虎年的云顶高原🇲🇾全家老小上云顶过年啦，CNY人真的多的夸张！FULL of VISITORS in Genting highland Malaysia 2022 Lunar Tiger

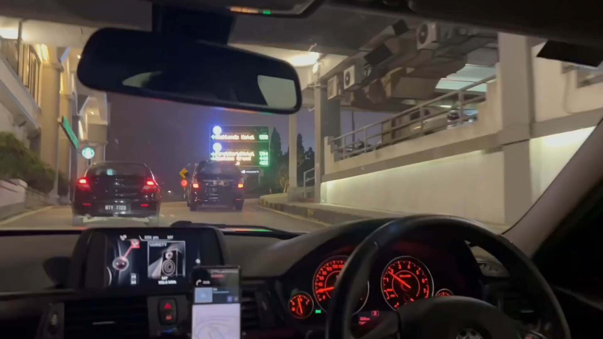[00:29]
车位挺多的 全部绿色我们去停车场18度 这里看到了呢 18